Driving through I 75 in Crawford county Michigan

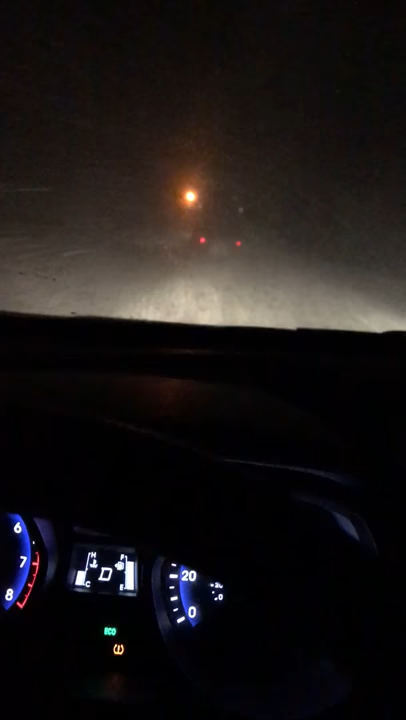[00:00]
Okay, it's 7:38, and we're driving through a winter storm here in Crawford County, Michigan. This is one funky-ass drive.